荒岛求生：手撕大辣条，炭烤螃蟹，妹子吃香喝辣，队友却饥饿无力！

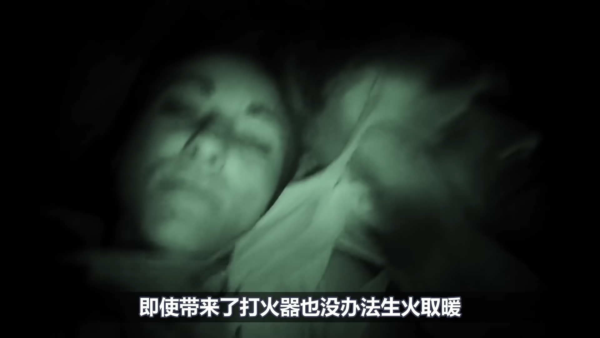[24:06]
也没办法生火取暖,两人只能抱着在一起稍微暖灰一点,
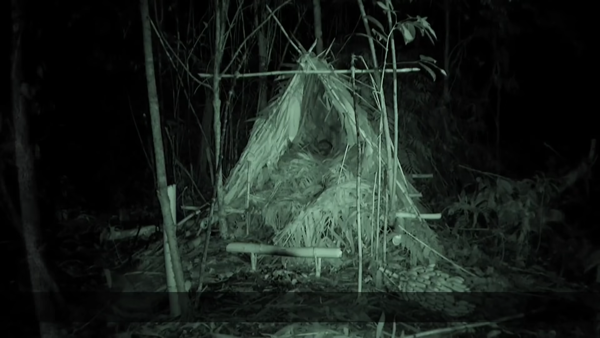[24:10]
他们还是觉得非常难受,这一只吓到天亮才停息,
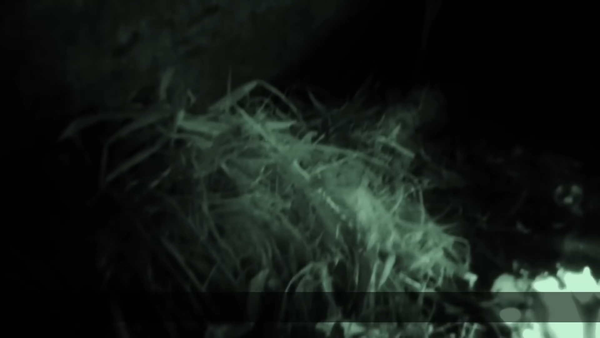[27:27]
洞穴虽然保暖,但是有各种虫子会跑出来,
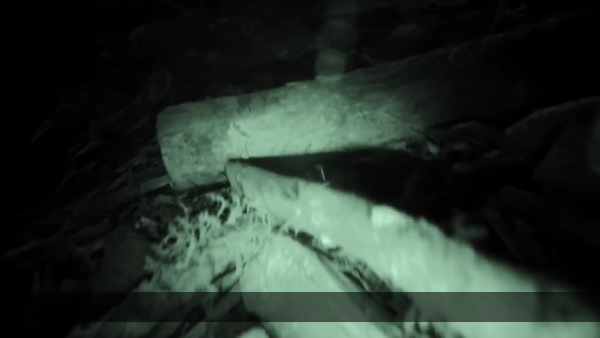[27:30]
最糟糕的是各种蜘蛛到处乱窜,
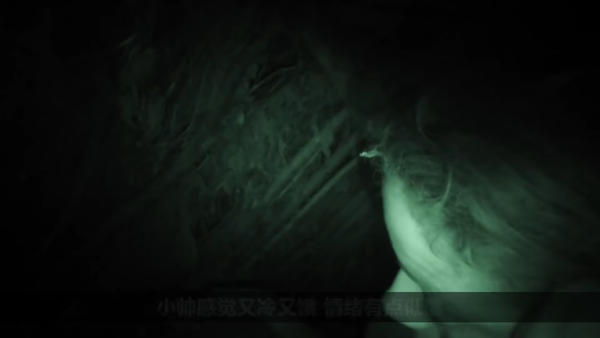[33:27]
两人只能抱在一起瑟瑟发抖,
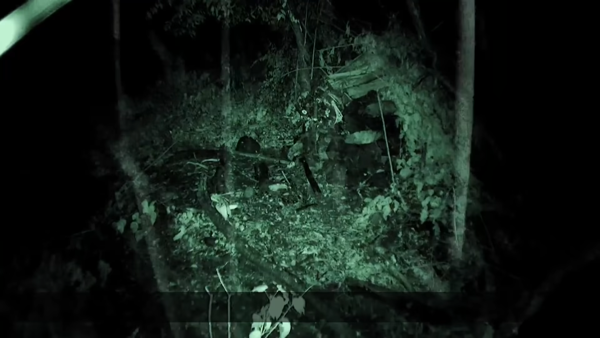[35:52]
他们被困在棚子里面,
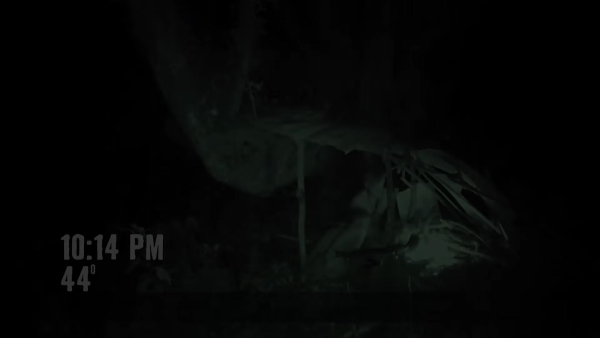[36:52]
天黑后气温下降到最低温,只有六摄氏度,他们随时都有可能因为低温晕倒,
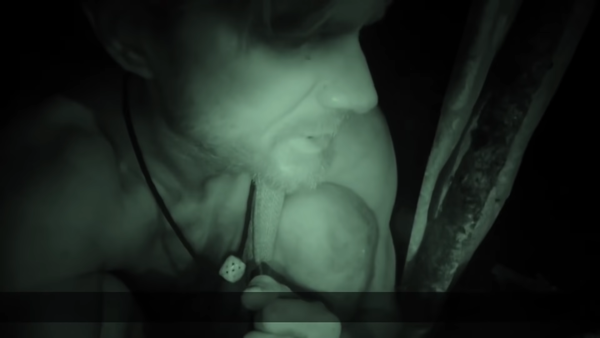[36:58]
只能互相不断鼓励,
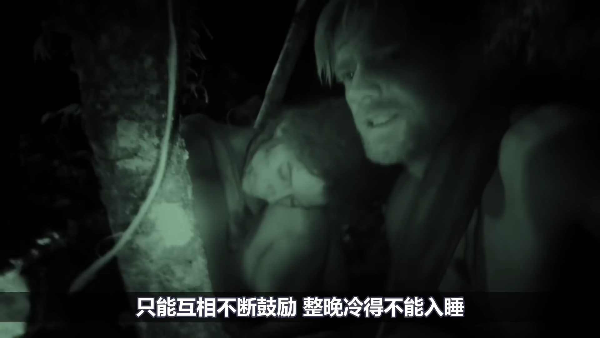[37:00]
整晚冷得不能入睡,
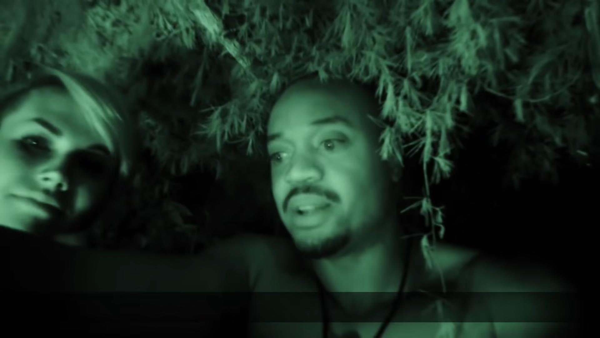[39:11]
即使有火趋暖,
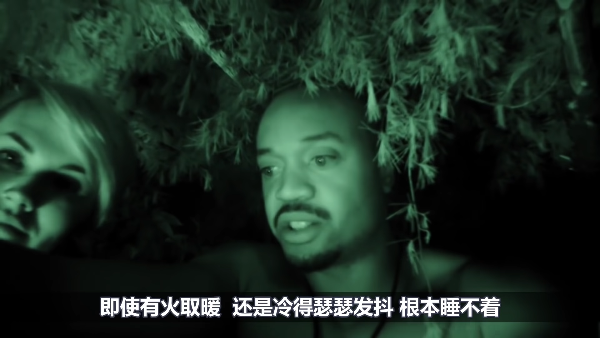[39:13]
还是冷得瑟瑟发抖,根本睡不着,
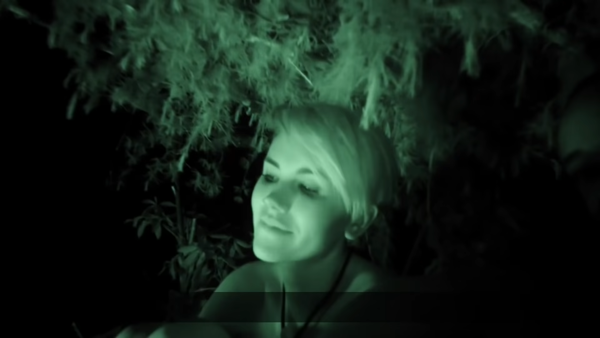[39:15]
只能抱紧小黑让自己舒服点,
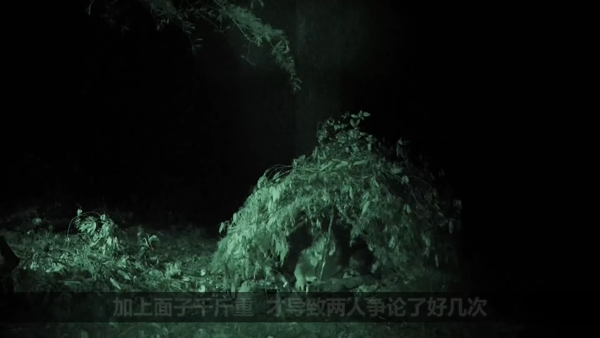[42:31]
幸好小黑并不是小夕的人,到了晚上又在一起相互取暖,夜间实在太冷了,庇护所根本不保暖,又要重新收集材料进行完善,
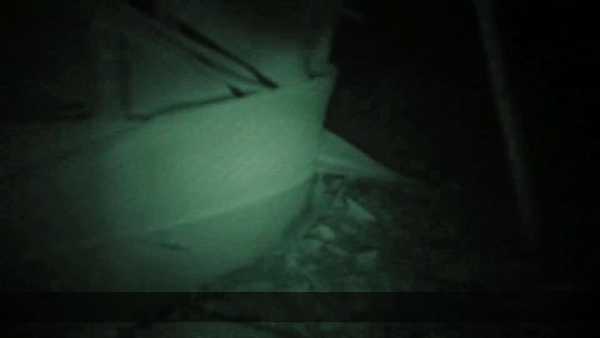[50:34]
但是半夜传来了好好的声音,
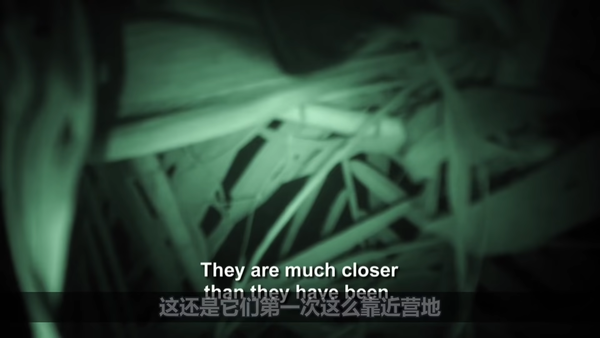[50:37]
这还是她们第一次这么耗尽营地,翠花很担心吼吼过来袭击人,整晚都不敢熟睡,加上蚊虫的鸡鸟,
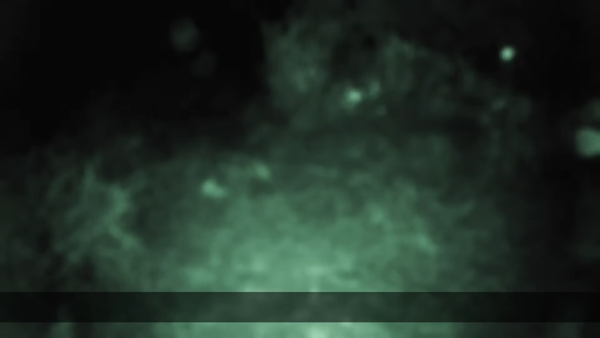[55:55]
到了晚上,有不少动物在他们附近徘徊,
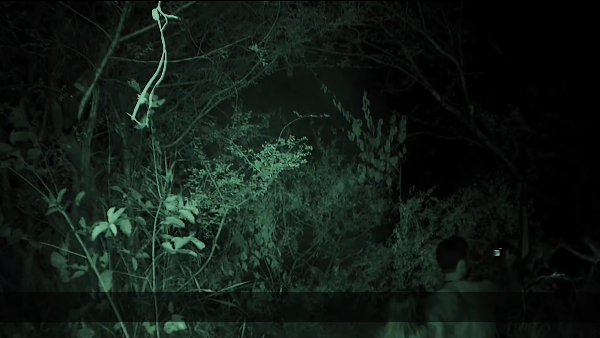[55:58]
小帅也不知道是什么动物的叫声,最怕就是大象踩到他们这里,